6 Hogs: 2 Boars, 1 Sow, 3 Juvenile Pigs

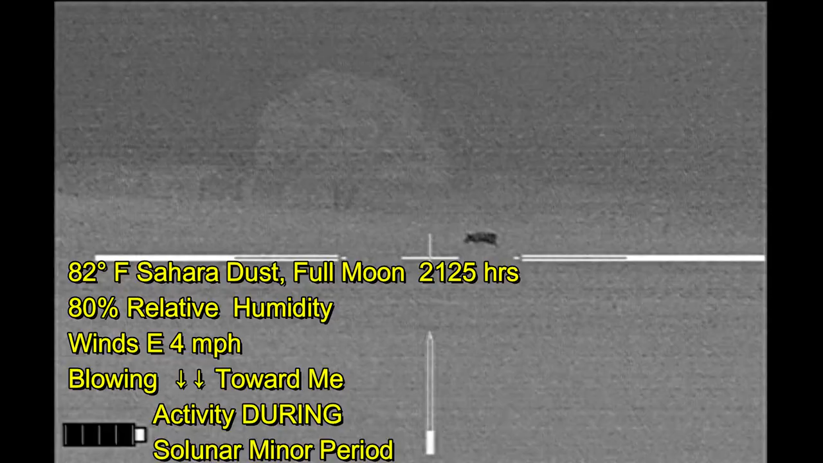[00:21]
Carpe Suisse, when hunting up in North Texas, was on the third property of the night when I spied this hog crossing the field.
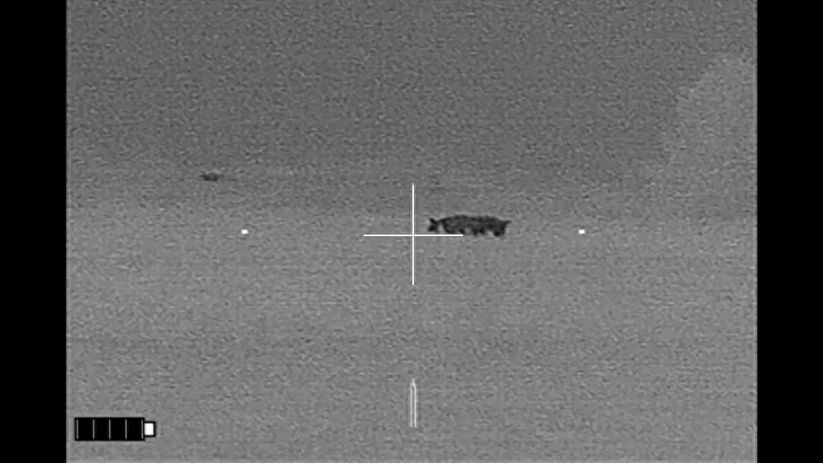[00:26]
Made my way towards the hog, first shot took him down,
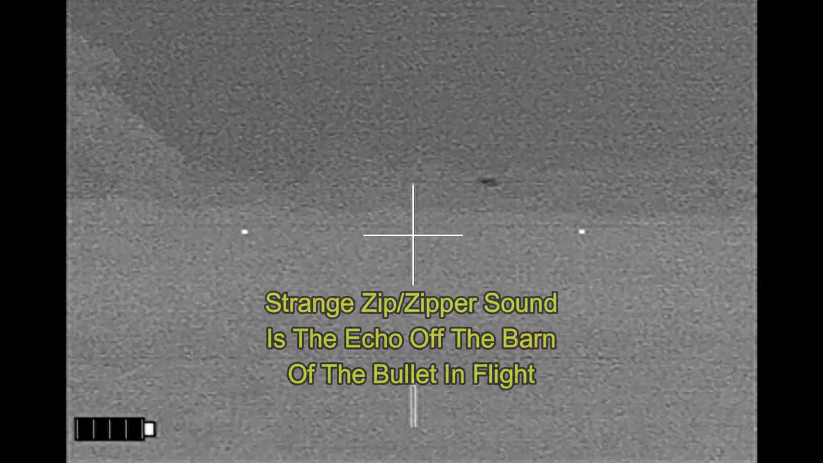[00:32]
you notice the interesting zipper-zipper sound, that's gonna be an echo off the barn that I'm standing next to.
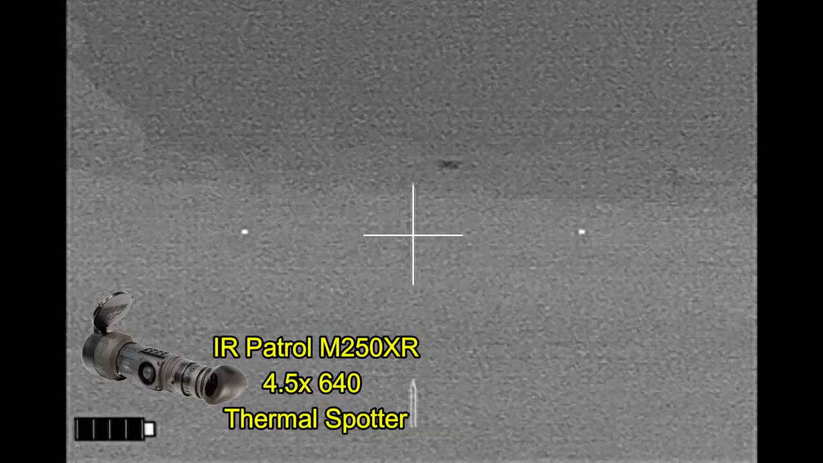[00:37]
The hog was spotted with my IR Patrol,
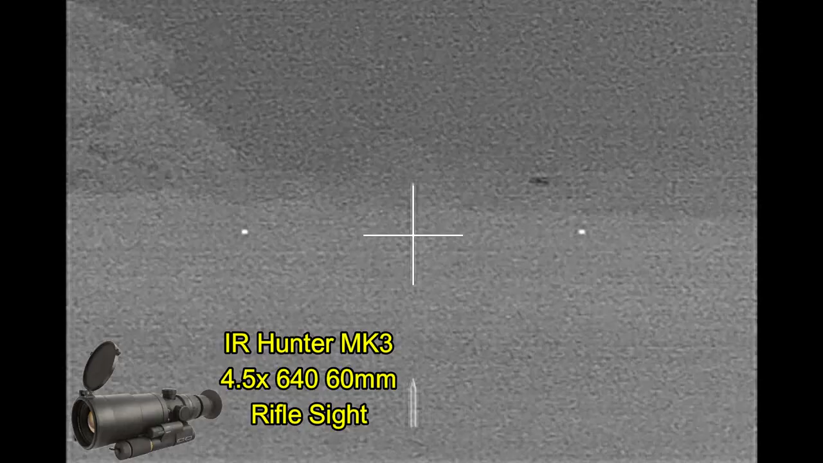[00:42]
and I'm getting video through my IR Hunter Mark III, and I'm staying on this hog because he's moving around quite a bit, but I don't have another shot at this point because I can't see him very well.
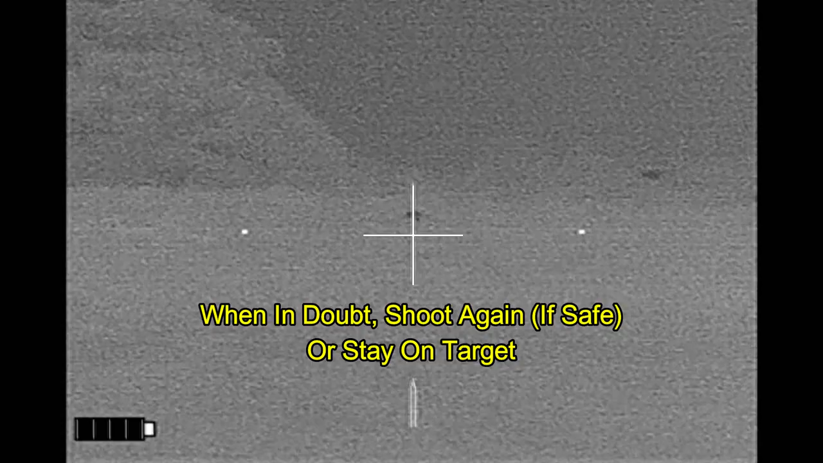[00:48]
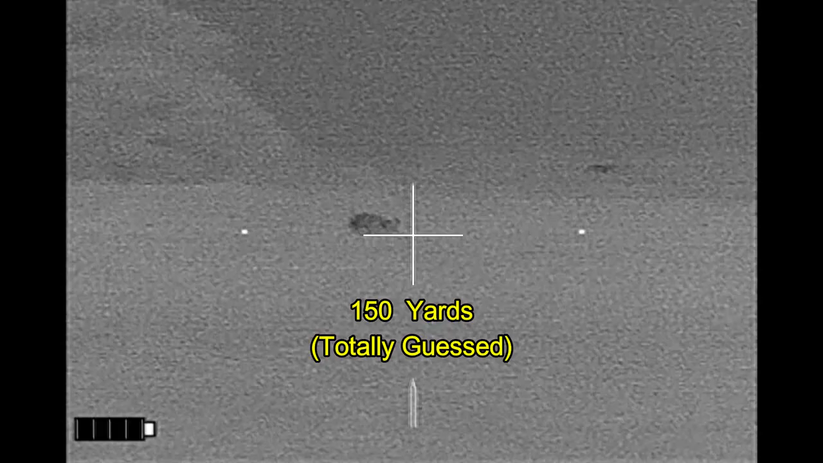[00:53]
But now that he's up, roll them with the second shot, up again,
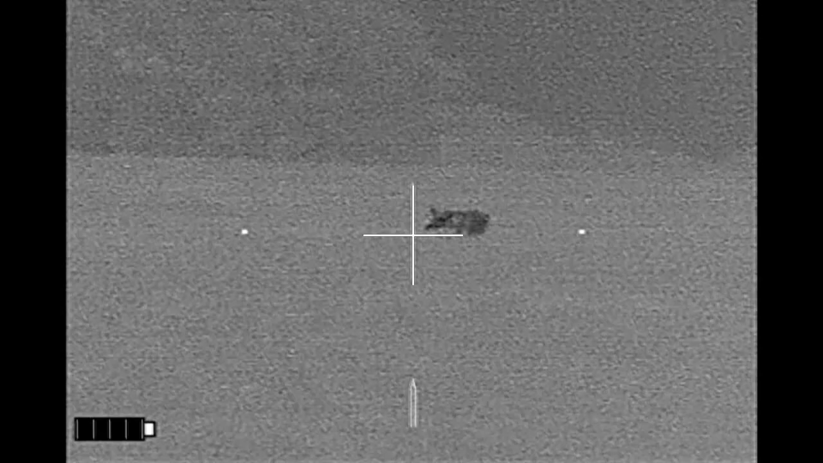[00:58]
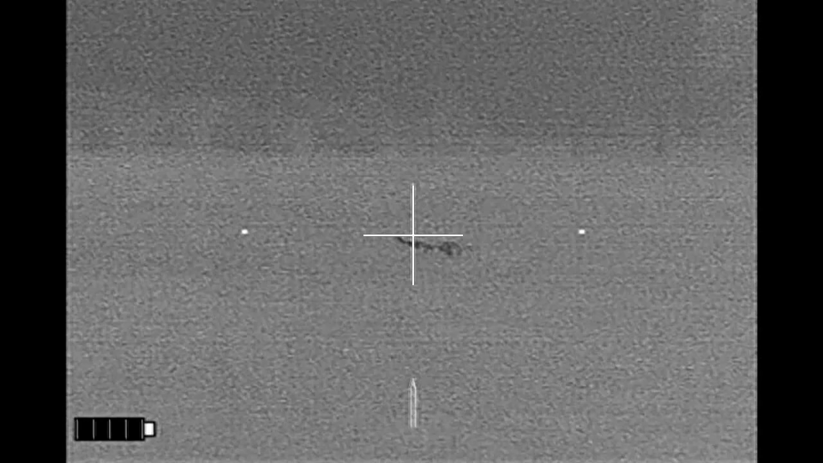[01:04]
and he's down for the count. Brass Catcher by Tactical Brass Recovery. Good start to the night with a 180-pound boar.
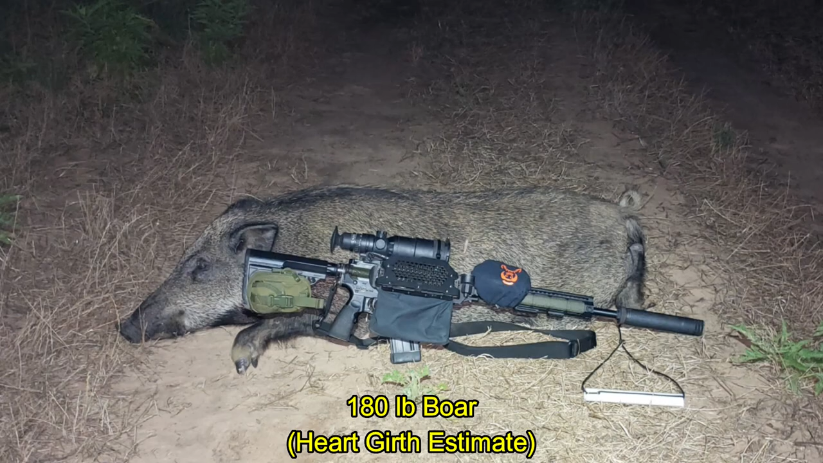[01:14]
I've gone through and checked several other properties and was on my way back.
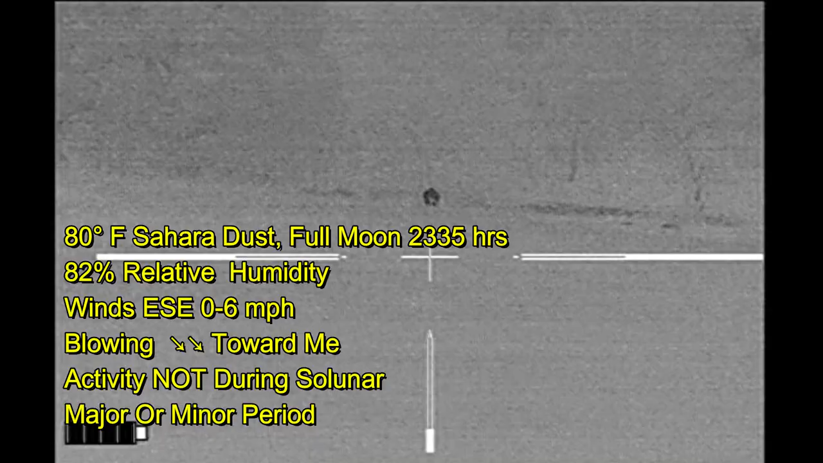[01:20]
This is two properties away from picking up the boar that I dropped at the start of the evening,
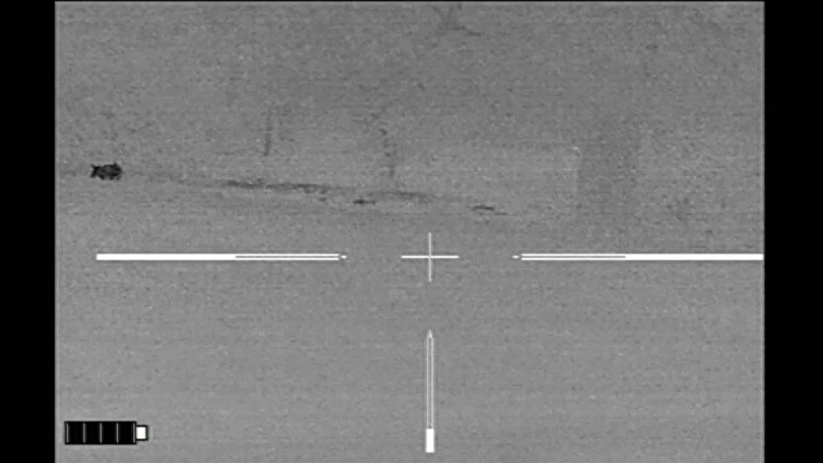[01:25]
and I've got a small sounder of hogs out in this field.
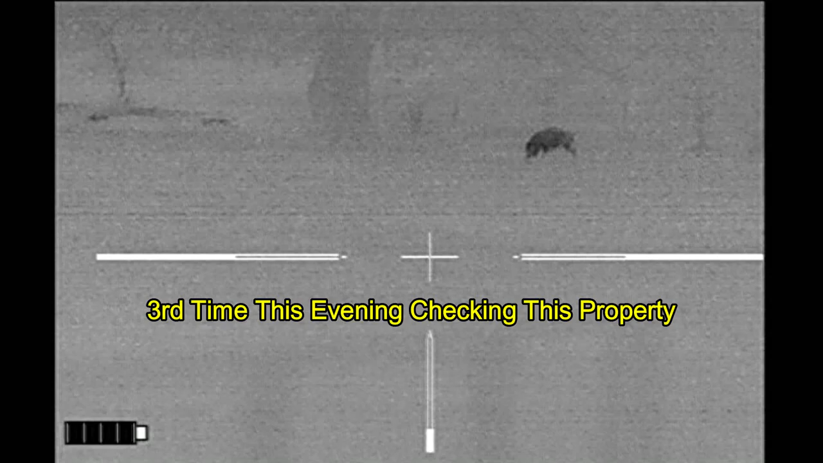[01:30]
There's some piglets that have dropped over the rise, and because of the bright moon,
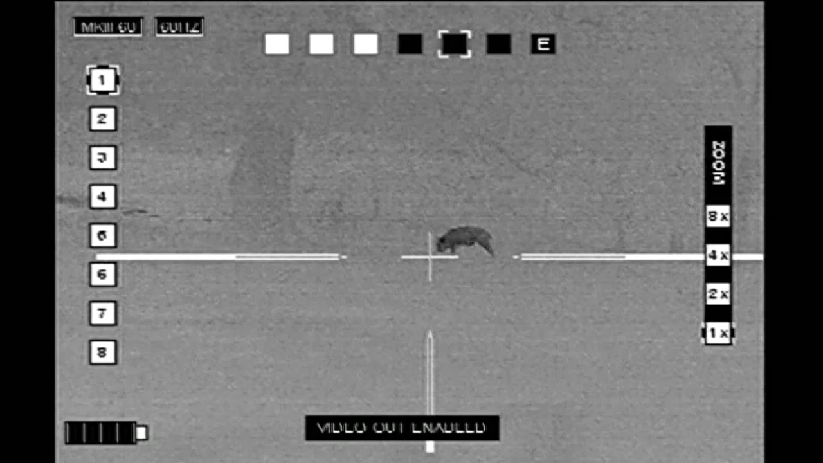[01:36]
I've decided that I'm just gonna go ahead and shoot the closest hog. It's the only one currently visible.
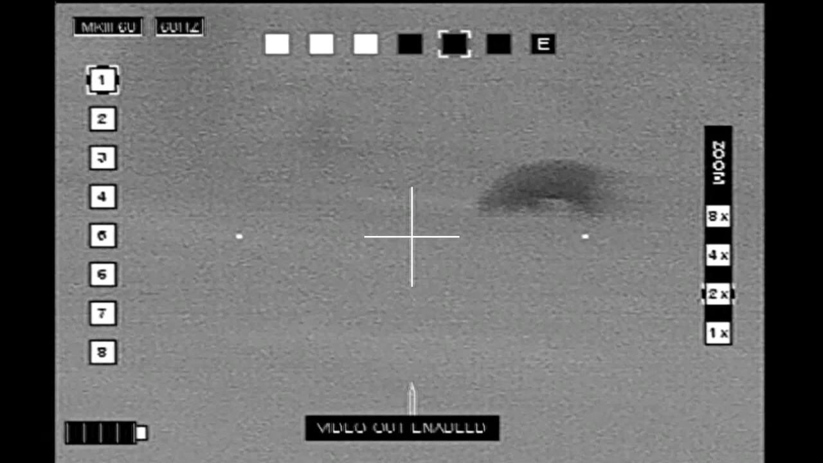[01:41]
There it is. And then I'm gonna go pick up the first hog that I dropped. All right, here we go.
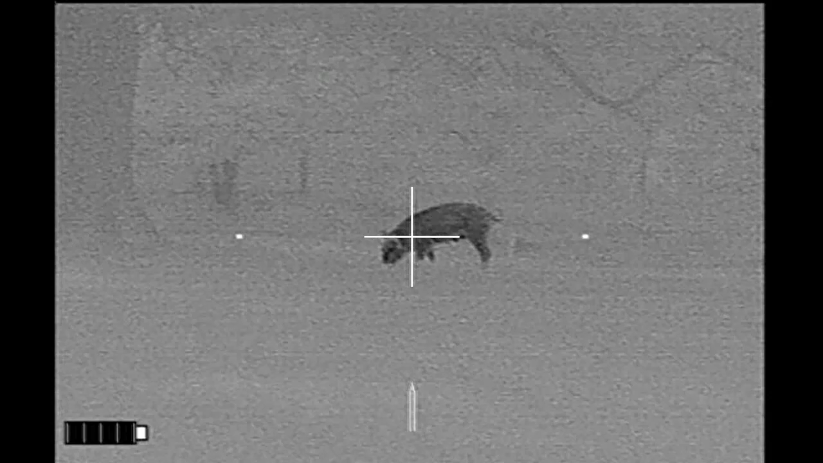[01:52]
She went right down. No other hogs in sight.
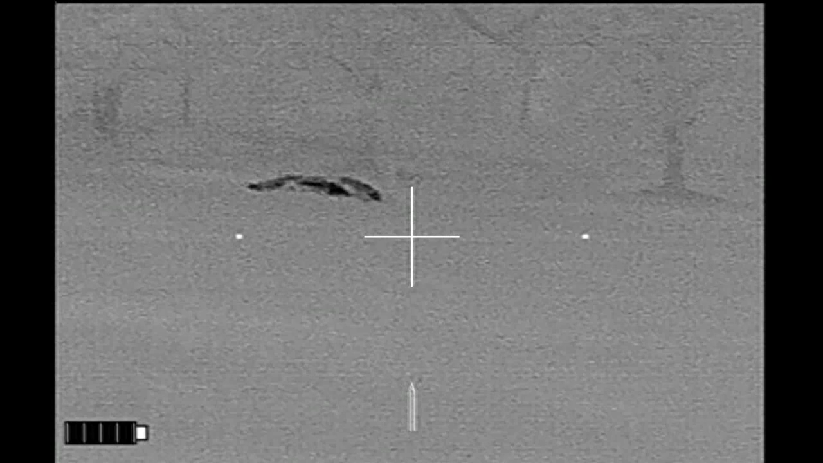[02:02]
And so I go to collect her. She was the most unhealthy hog that I've seen in a long time.
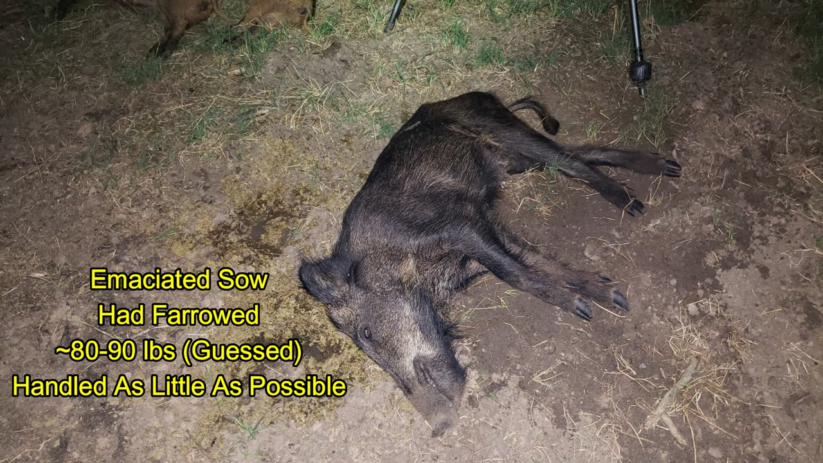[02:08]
I tried to handle her as little as possible.
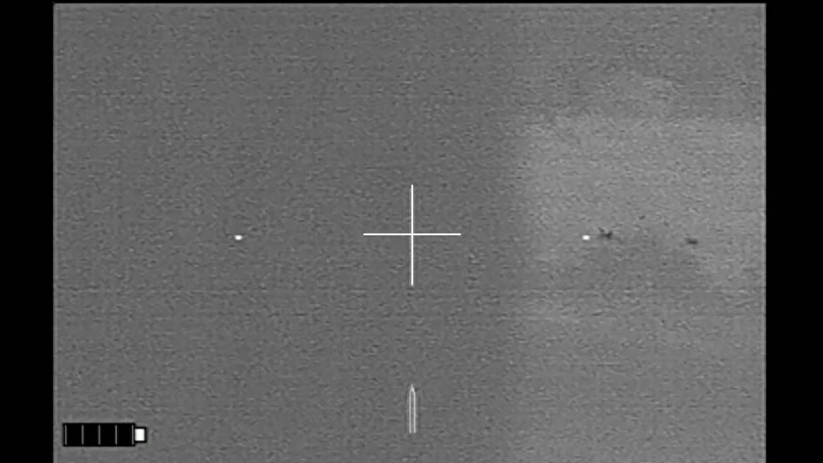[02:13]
Well, while I was dealing with her, I heard some noise off to the side, and here the piglets came running back.
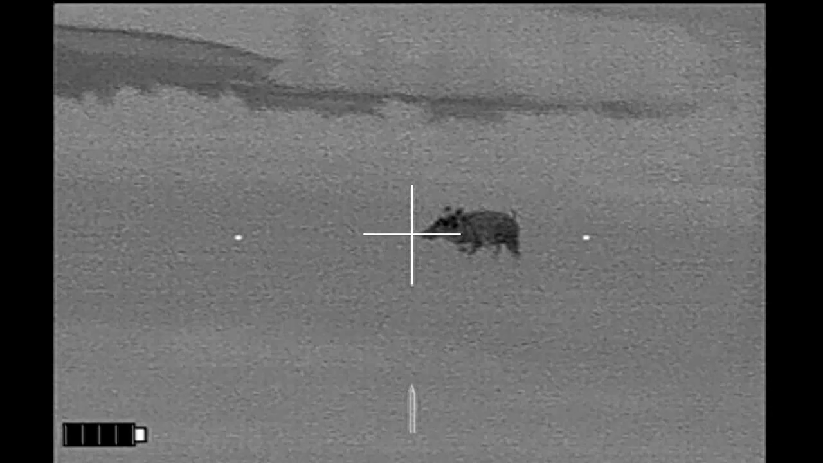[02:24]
It's a little too fast on the trigger on this first shot was in front of it.
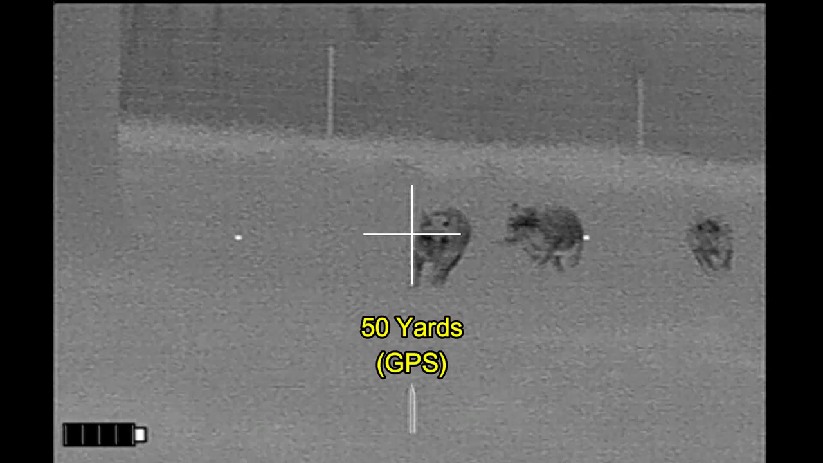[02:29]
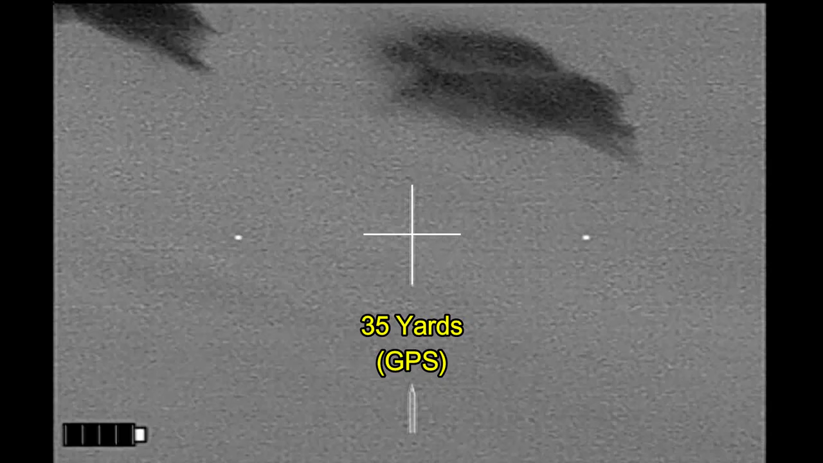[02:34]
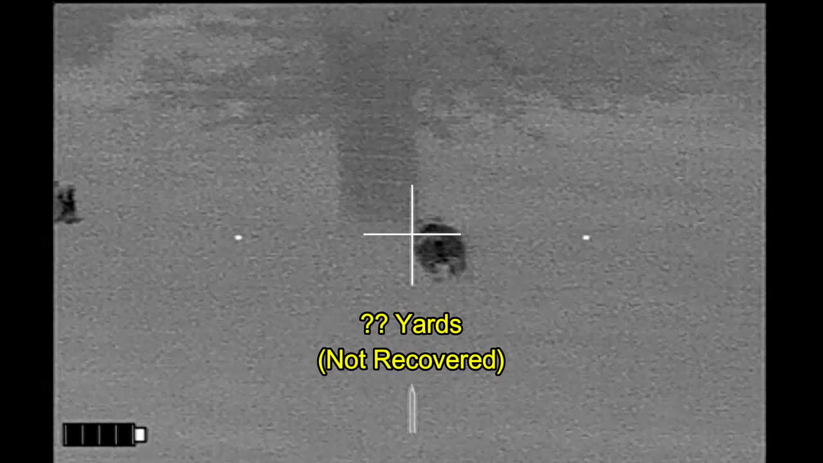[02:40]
And this hog, I never saw again after rolling it.
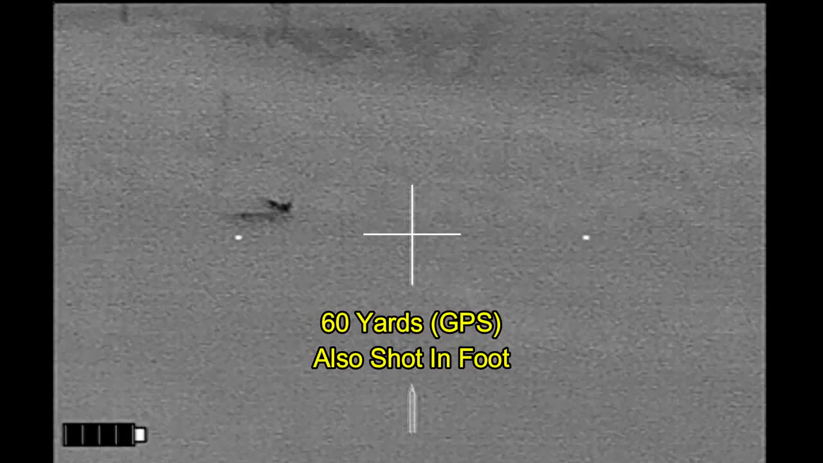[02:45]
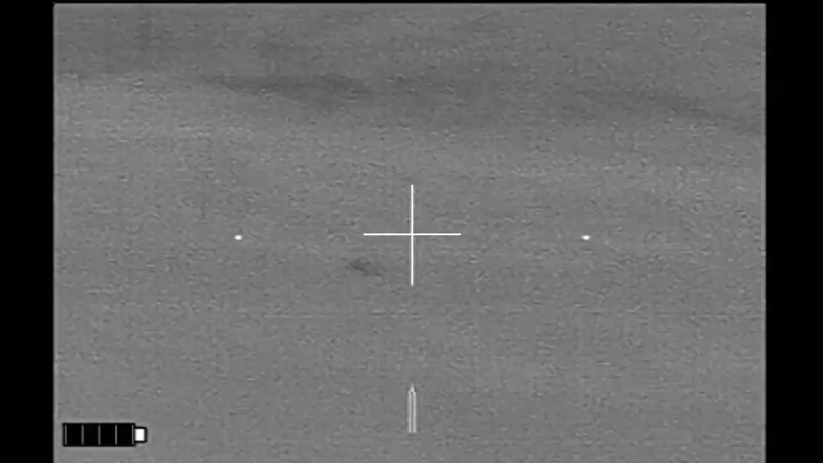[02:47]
And that was the hog that I'd shot in the foot.
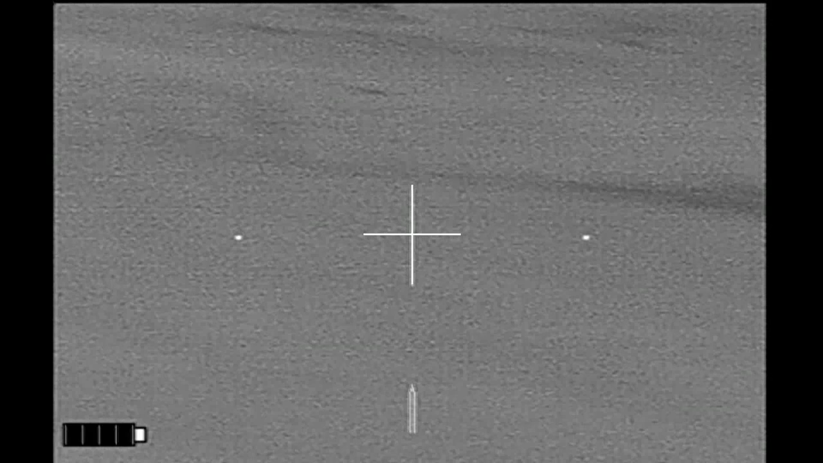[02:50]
So I came away with a total of four hogs,